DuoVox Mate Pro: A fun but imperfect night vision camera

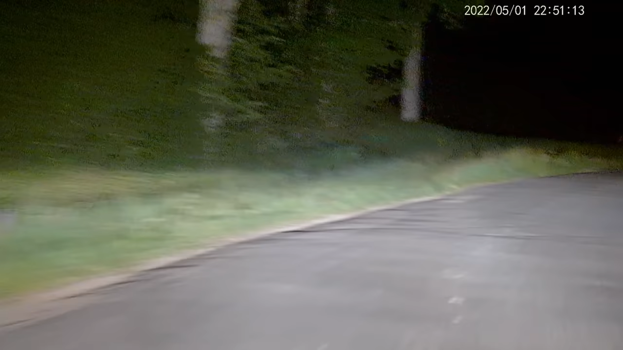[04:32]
tested it while driving my car at night and everything was lit up like it was daytime even if there's enough light for a scene there